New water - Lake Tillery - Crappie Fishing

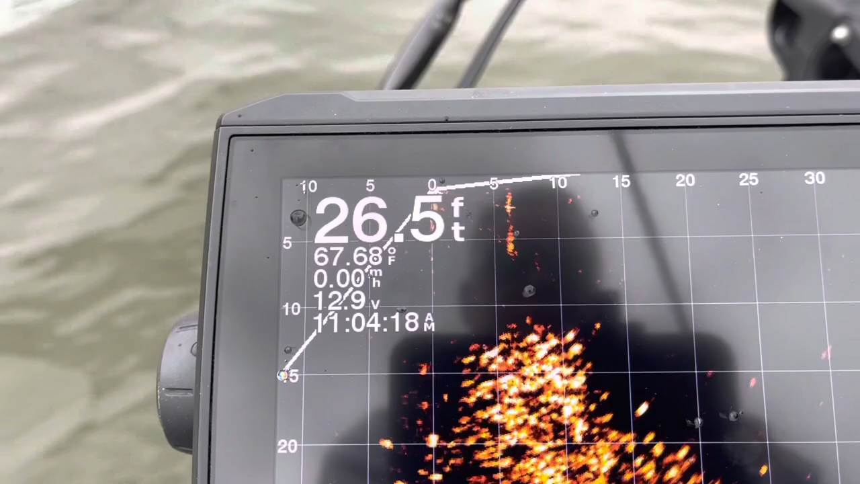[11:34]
On screen: depth 26.5 ft, water 67.68°F
oh he wanted it here comes my one
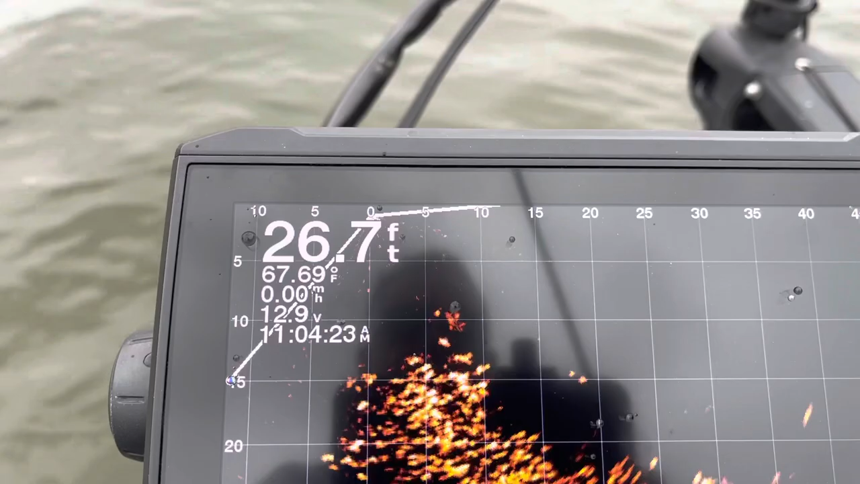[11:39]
On screen: depth 26.7 ft, water 67.69°F
dropped it there's a big one up underneath of it oh he didn't get it oh he hit
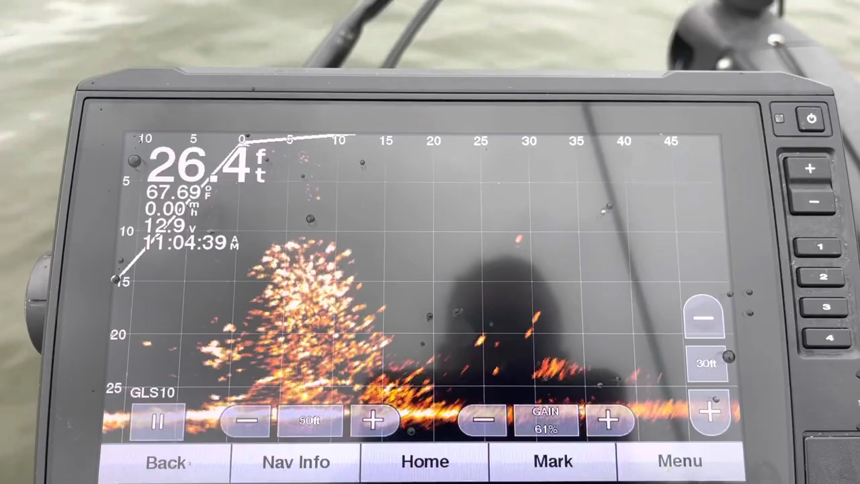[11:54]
On screen: depth 26.4 ft, water 67.69°F
there's my big jig back down on the left side you see
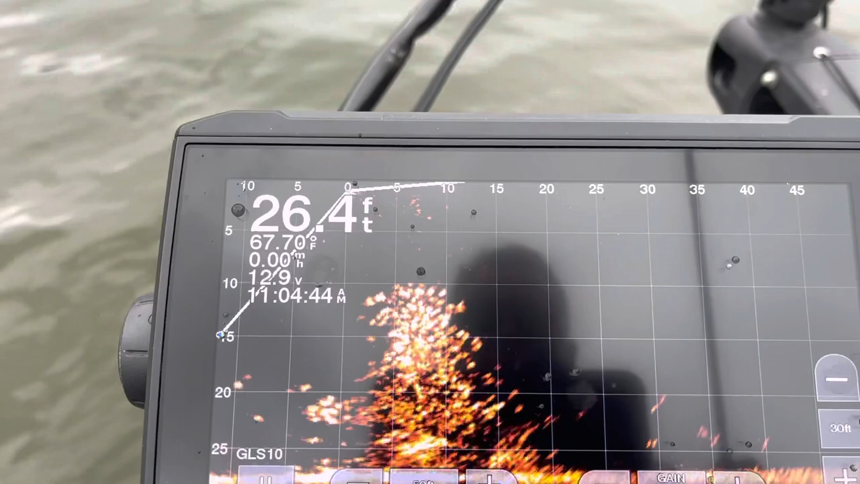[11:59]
On screen: depth 26.4 ft, water 67.70°F
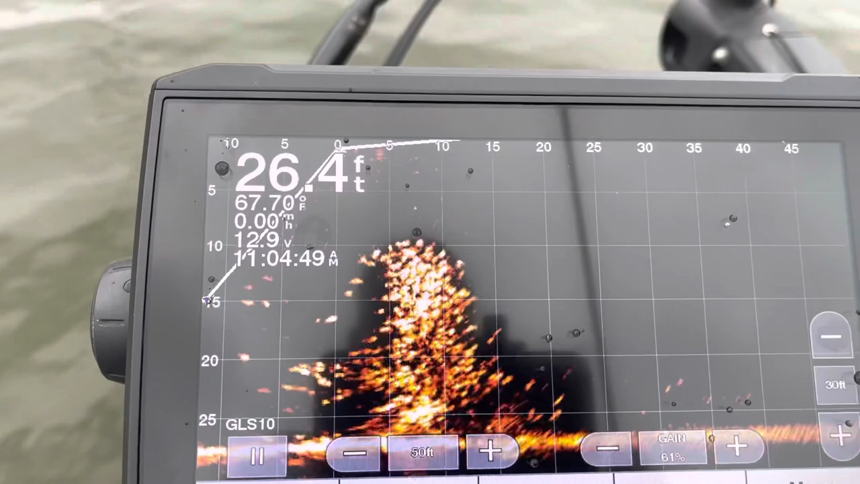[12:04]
On screen: depth 26.4 ft, water 67.70°F
oh he hit it again that's crazy dude
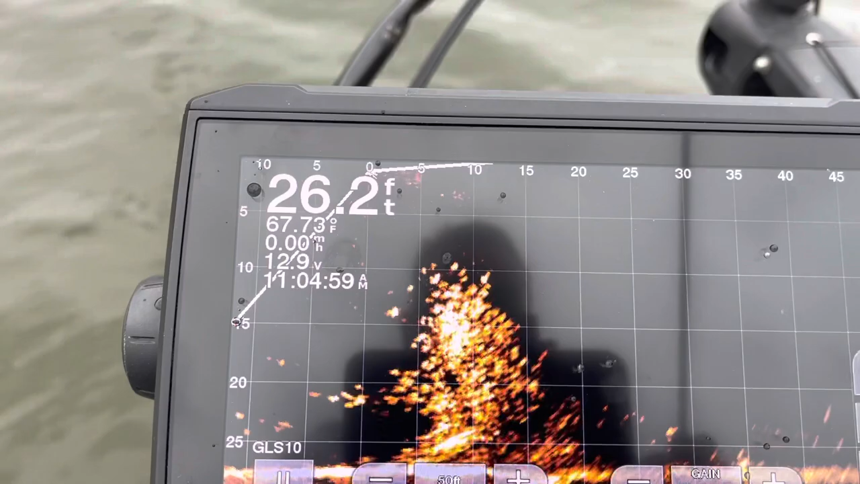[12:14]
On screen: depth 26.2 ft, water 67.73°F
that's killing
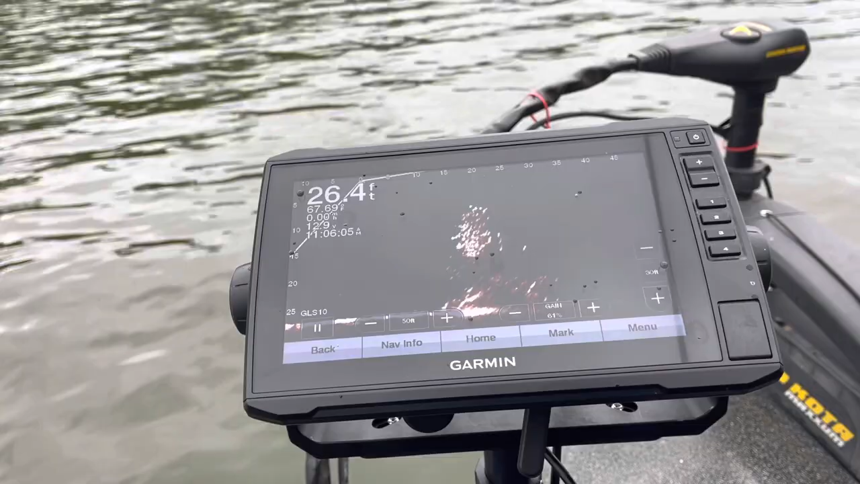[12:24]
On screen: depth 26.4 ft
see him come out of that first file I guess that was nuts that was nuts
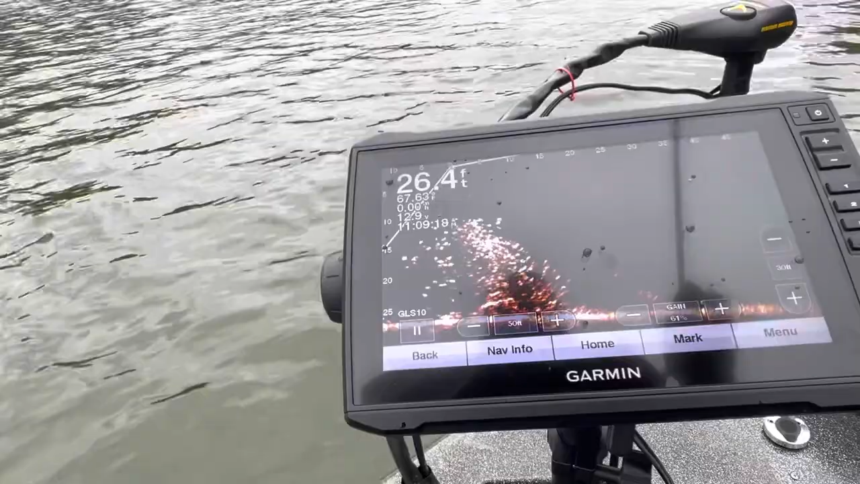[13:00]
let it go got it dude a little scrappy y'all